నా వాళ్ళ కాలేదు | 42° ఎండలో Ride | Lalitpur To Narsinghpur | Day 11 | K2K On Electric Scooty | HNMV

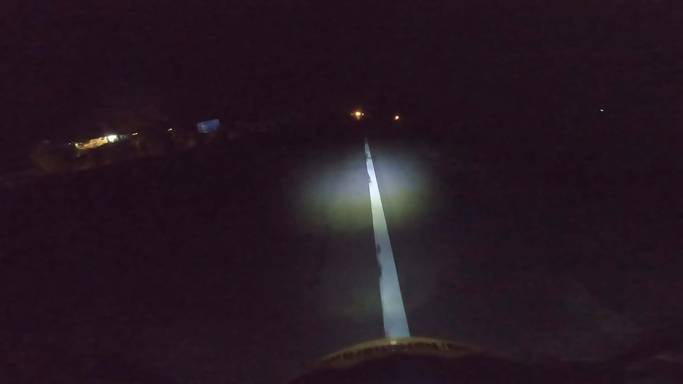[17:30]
ఆయన ఫోన్ మాట్లాడుకుంటా చూసుకోలేదు బ్యాటరీ గురించి. సో మొత్తం అసలు ఏం లే, కంప్లీట్ బ్యాటరీ షట్ డౌన్ అయిపోయింది. నేను అందుకని నాకన్నా 1.5 కిలోమీటర్ వెనకాల ఉన్నాడు అంతే.
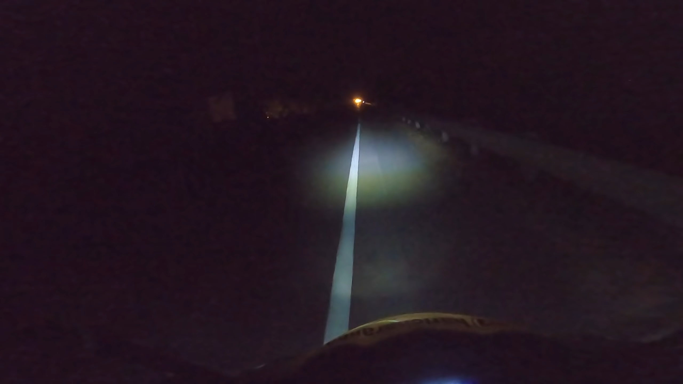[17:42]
వెళ్తా ఉన్నా, ఈ చీకట్లో ఏడున్నాడో ఎత్తుక్కోవాలి ఇప్పుడు. హో ఇడే ఉన్నా. ఇర్రా మచ్చా, ఫుల్ ఆన్ అడ్వెంచర్ ఈరోజు. అదే సడన్గా ఆగిపోవడం, ఎంత మనం ఎక్కువ కూడా రాలేదే.
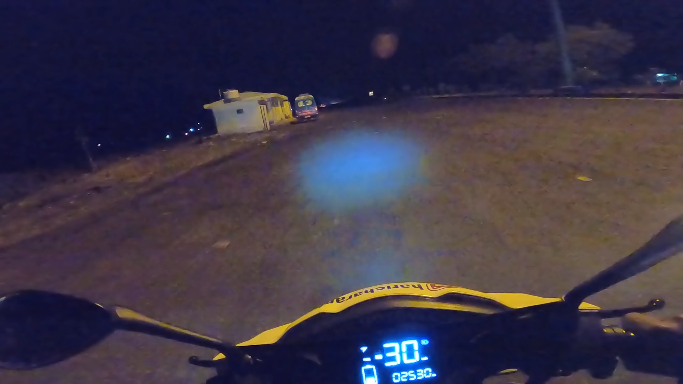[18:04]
అదే ఒకవేళ ఇందాక ఆగింది చూడు ఆదిత్య బ్రో బైక్, అట్లాంటి చోట్ల సడన్గా ఆగిపోయిందా?
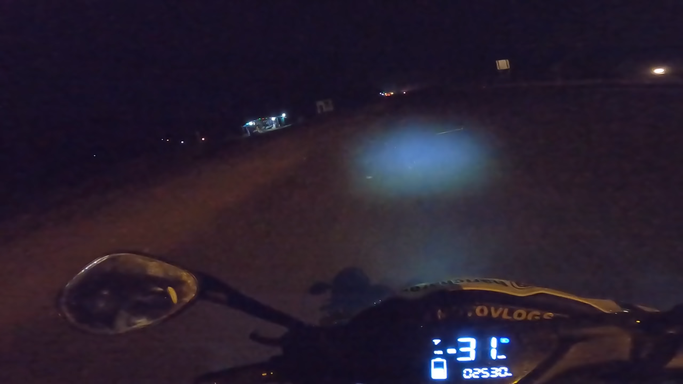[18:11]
ఇంకంతే, ఎక్కడ లేని తలకాయ నొప్పి అనమాట ఆ చీకట్లో బ్యాటరీలు మార్చుకోవాలంటే. సో ఆదిత్య బ్రో అయితే బ్యాటరీ మార్చుకున్నాడు, నేను మార్చుకోలేదు, అట్లాగే పోతున్నా. 2 పాయింట్స్ చూపిస్తుంది.
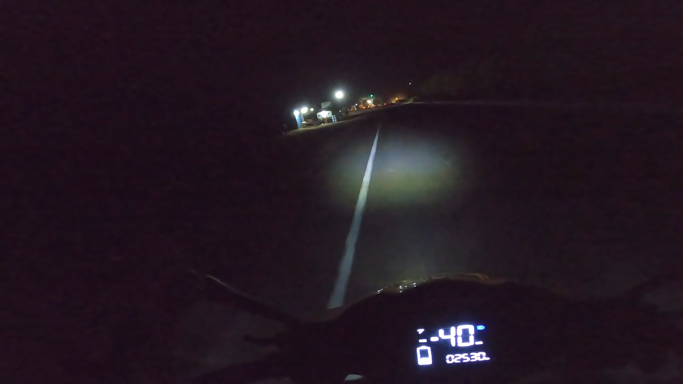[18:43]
వాళ్ళు ఒక లైట్ ఇన్వర్టర్ పెట్టుకొని ఒక లైట్ పెట్టుకొని నడుపుతారు అన్నమాట వాళ్ళు. పెద్ద డాబాలు ఏమీ లేవు.
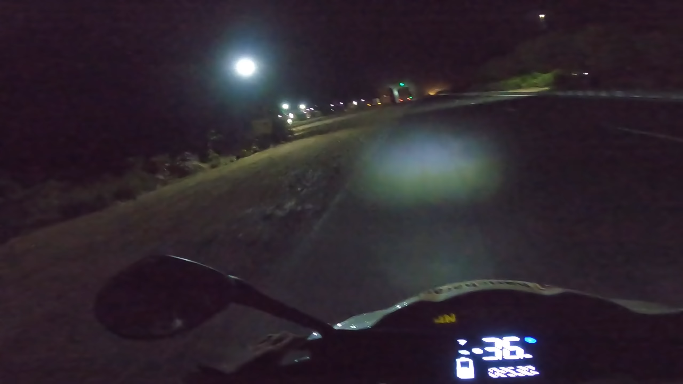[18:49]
ఇక్కడ ఒకటి కనిపించింది, ఇది కూడా క్లోజు. ఇంకా సూపరు, లైట్లు వేసుకొని ఉన్నారు కానీ ఇది క్లోజు.